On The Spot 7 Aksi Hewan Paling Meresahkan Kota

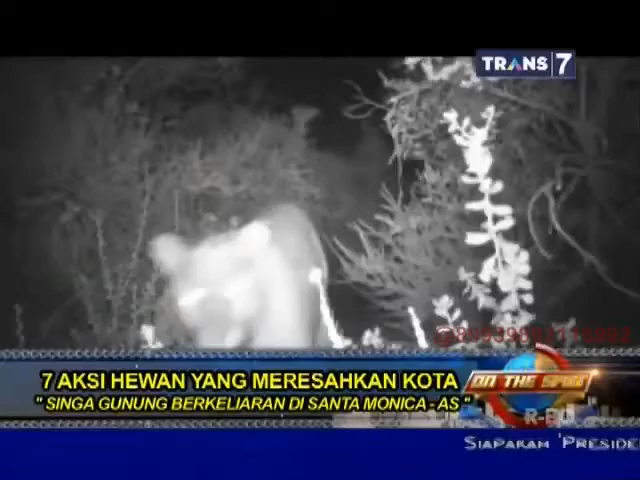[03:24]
kg tersebut terlihat di halaman sebuah kantor yang berdekatan dengan pusat perbelanjaan terkenal